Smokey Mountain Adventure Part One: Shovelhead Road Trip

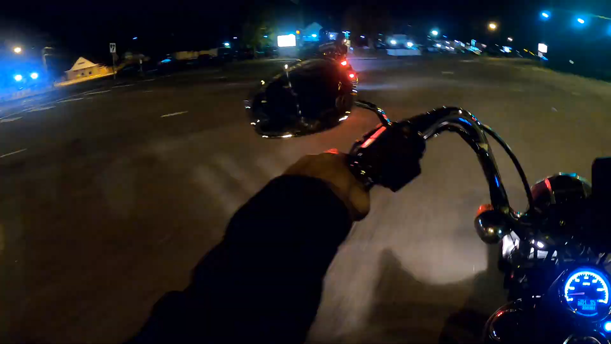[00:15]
So here we're leaving Virginia Beach. It's early in the morning, about 30 degrees.
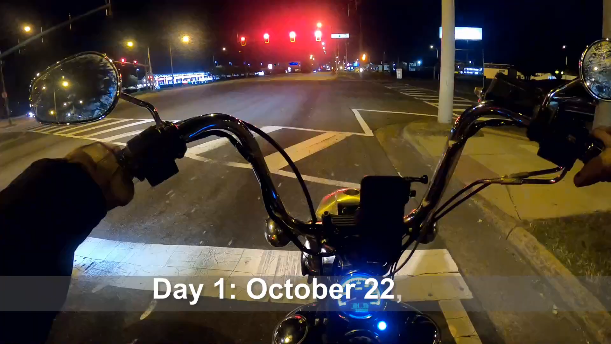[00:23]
It was painfully cold.
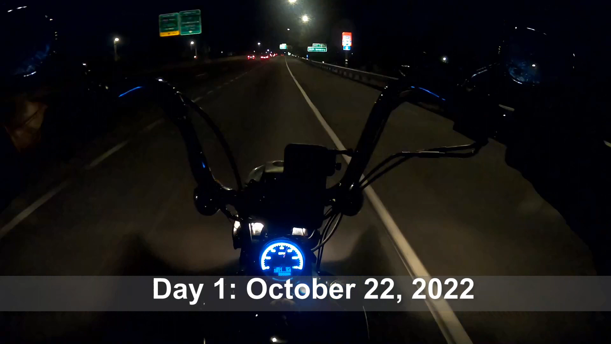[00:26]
Painfully cold. I'm on an old 1984 Harley Davidson. No windscreen, as you can see.